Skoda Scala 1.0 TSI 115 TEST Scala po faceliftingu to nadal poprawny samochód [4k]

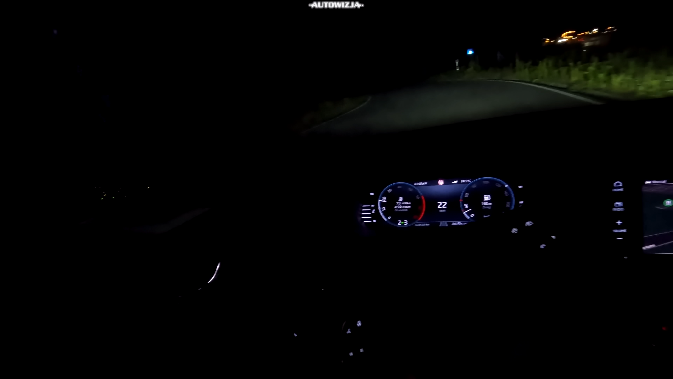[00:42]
Snop światła jest długi, jasny i barwa zimna. Wróćmy jednak do wyglądu, bowiem Skala nadal wygląda jak skala, czyli ma nieco dziwne proporcje.